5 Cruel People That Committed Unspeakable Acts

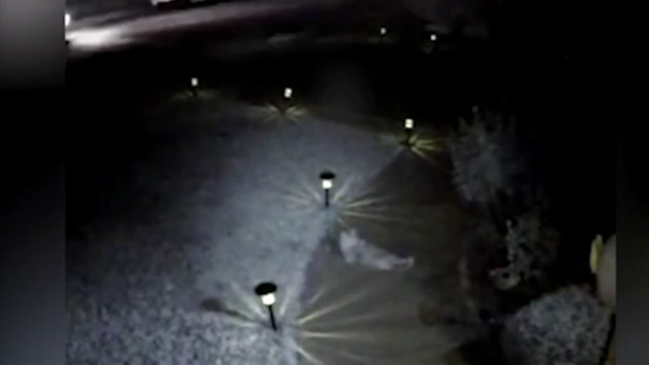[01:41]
A man named Robert Ray is a truly sick person and also a serial killer but he's not your average serial killer. Instead of killing men, women, or children, he took interest in murdering cats. Ray was responsible for the death of over 18 felines, some of which he lured with food and others he simply chased down. But he didn't stop there before he ended the lives of the cats he allegedly used them to pleasure himself in unspeakable ways.
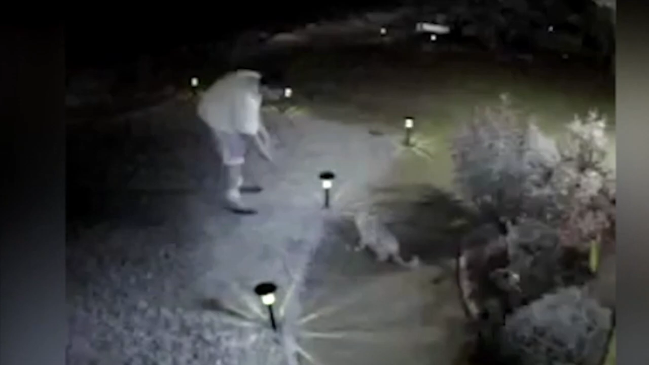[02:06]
And in this surveillance footage from an elderly woman's home it captured Ray luring her outdoor cat and then grabbing it and running back to his car.